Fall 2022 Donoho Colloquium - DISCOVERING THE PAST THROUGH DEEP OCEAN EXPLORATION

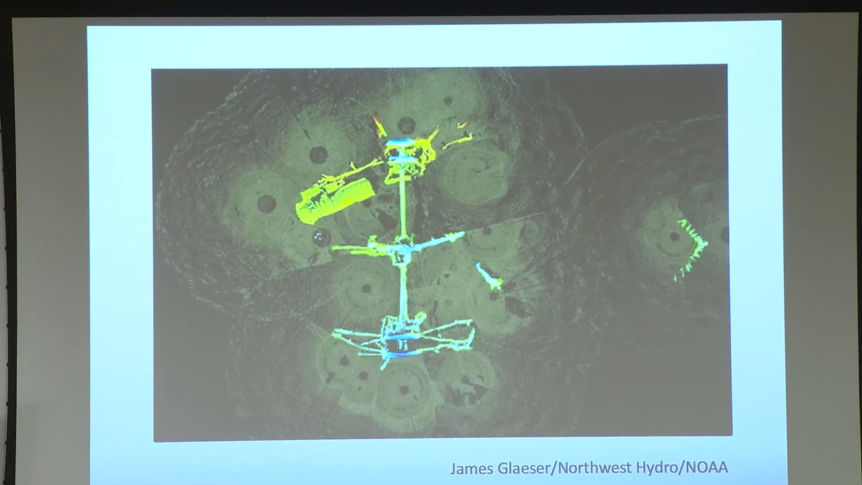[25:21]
stitched together by James Glaser from the company, gave us these images. And this is just one of the many. But what you see here is part of the engine, the paddle wheel shafts with the connecting rod that made her go, and the remains of one of the paddle wheels. And here, for the first time, actually a bit of the stern of this iron vessel that was covered with armor in a vain attempt to turn an old steamboat
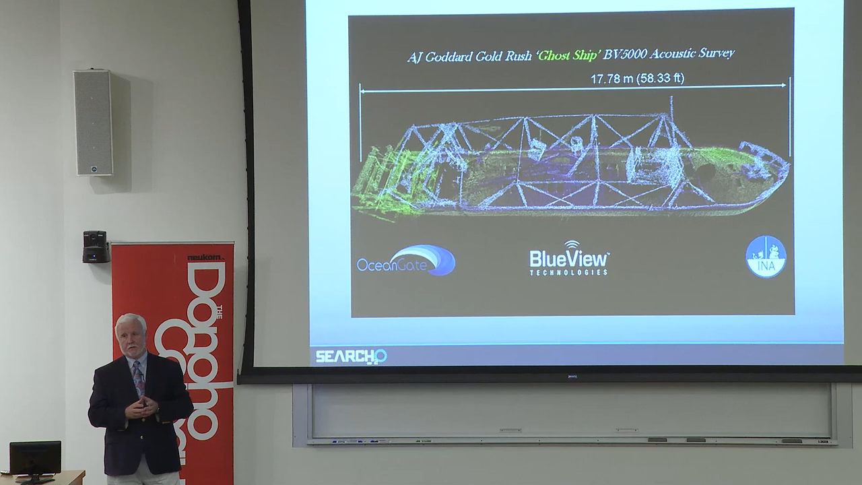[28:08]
But it's actually photorealistic in the original data. It's basically in different colors, as if you took a photo.
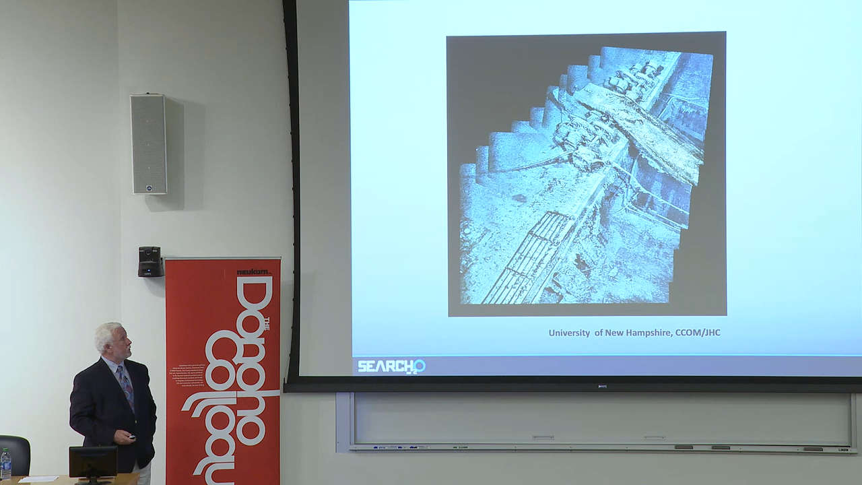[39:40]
Here you see an area where part of the foremast has come down, right by the winches, close up at the bow, at the break.
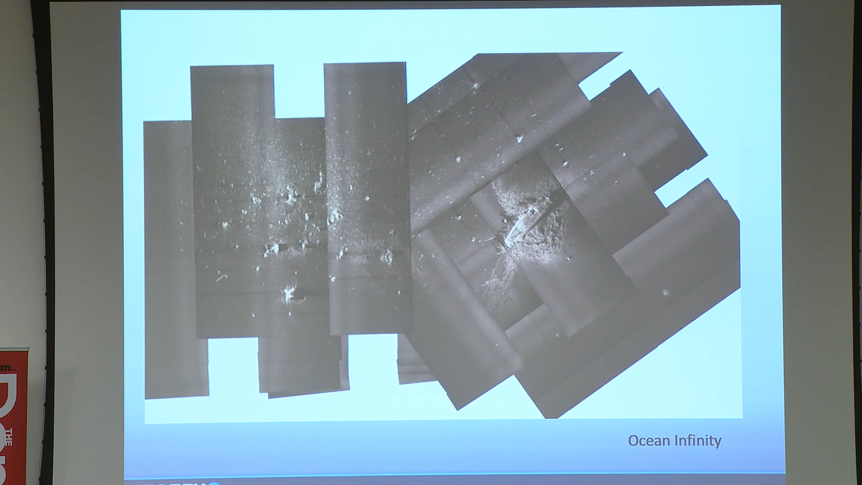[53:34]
All of those scattered pieces, we know exactly what they are, and they're all tagged. And we were developed this, able to develop this site map in eight hours. So in terms of game changing, again, it's just getting faster, getting better, and there we go.
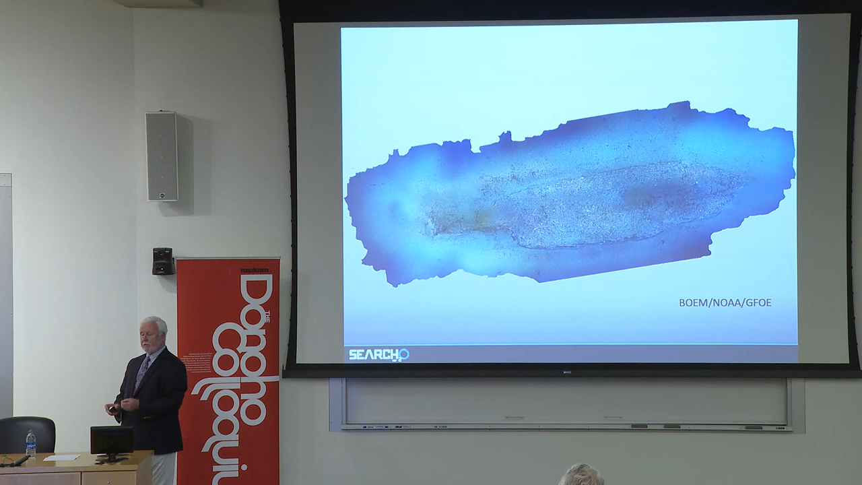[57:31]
We just stumbled on it. So we looked at it. The decision was made to map it. This map was done in the course of four hours. With that and with all the data, we then were able to start to zoom in.